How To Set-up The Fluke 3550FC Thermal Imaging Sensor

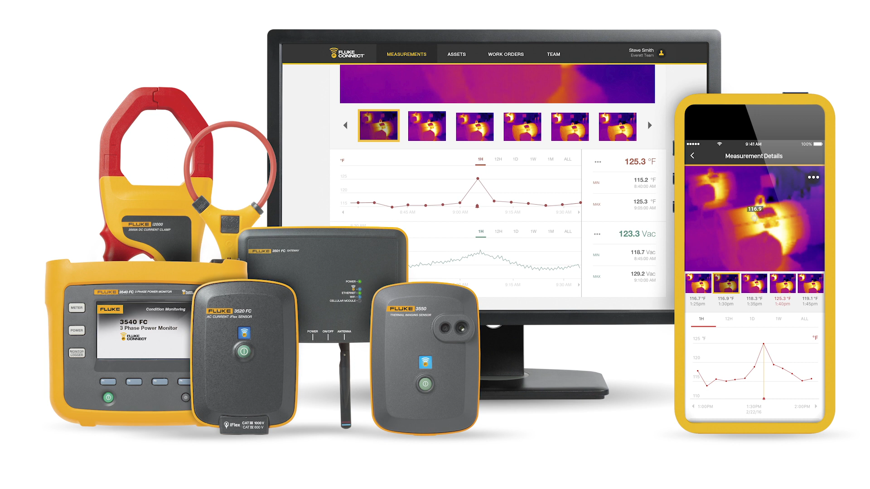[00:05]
thermal images and temperature measurements can be viewed on both your handheld device and your desktop,
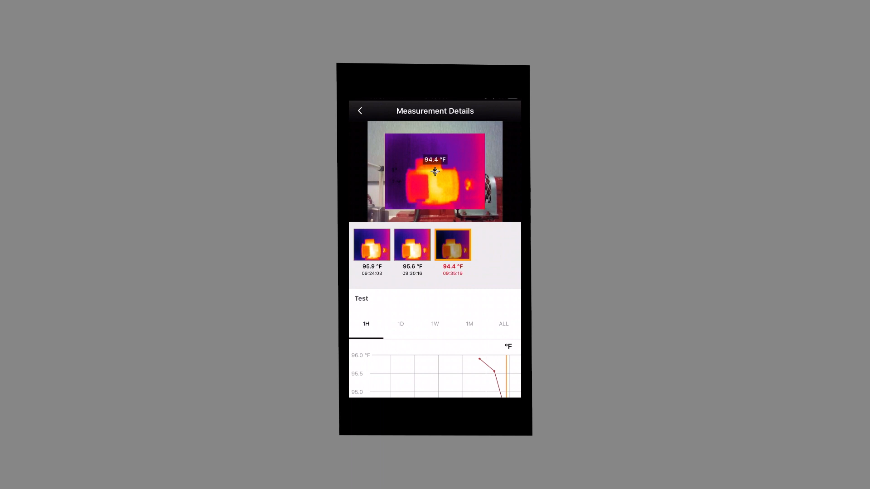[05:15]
On screen: spot 94.4°F
helps identify the source of the issue as it develops with standard point temperature and real-time alarms.